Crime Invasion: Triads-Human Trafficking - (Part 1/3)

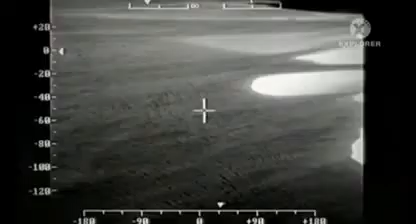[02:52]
A huge rescue operation is mounted and the police helicopter records the unfolding drama on an infrared camera.
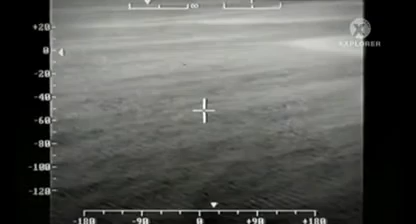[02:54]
Welcome, Hovercraft.
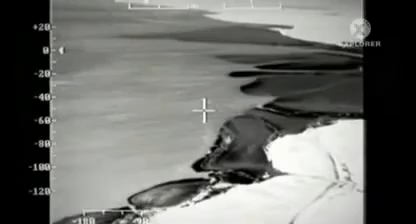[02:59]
Welcome, Hovercraft. Welcome, Hovercraft. 20 to 25 persons at the top of the top. On the spit of land that we've got, there is only one person.